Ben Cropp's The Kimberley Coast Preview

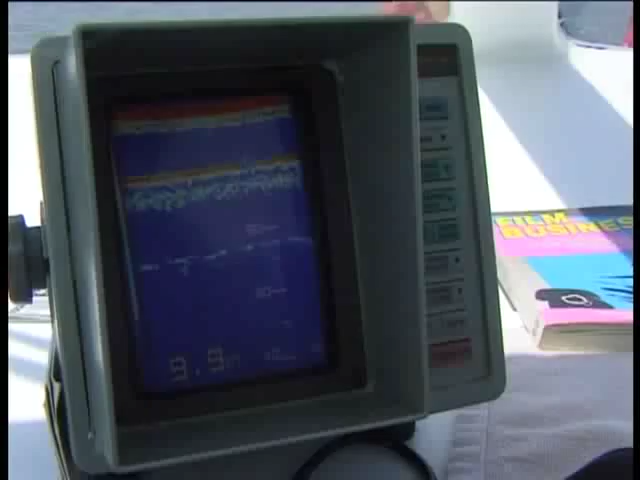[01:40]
Nine feet, we're right. The end of the radar, we would have missed that. Yeah. Tides dropping too. Not the time to get caught.